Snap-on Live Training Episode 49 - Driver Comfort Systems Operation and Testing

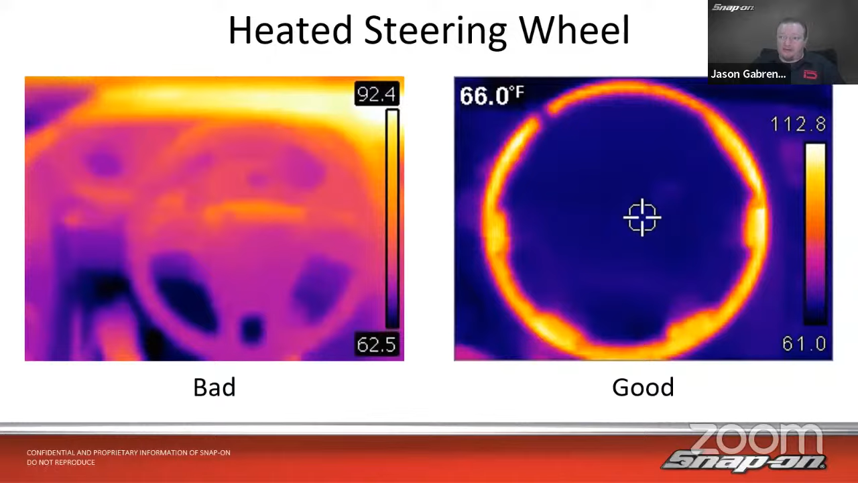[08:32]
On screen: spot 66.0°F
So that's pretty warm steering. Pretty warm steering. Once again, usually switches, relays. Sometimes you might be able to find a functional test in there. But usually it's just your standard electrical 12 volts.